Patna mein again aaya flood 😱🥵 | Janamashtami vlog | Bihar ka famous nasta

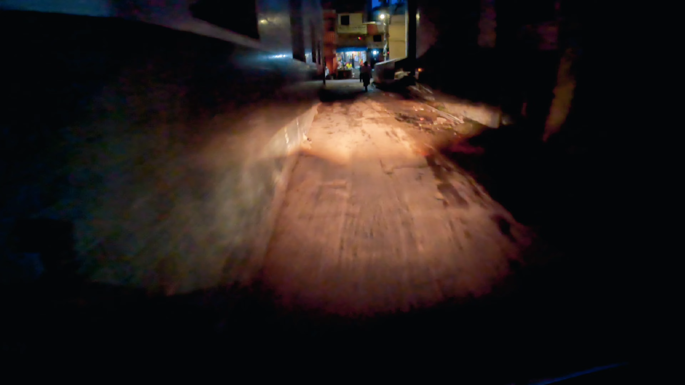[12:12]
इस एक बिल्कुल अंदेरा तो चलो घर की ओर मुटते हैं कि यह था जो रासा है सिधा अपने घर की ओर जाती है लेकिन बिल्कुल कुछ देख नहीं रहा है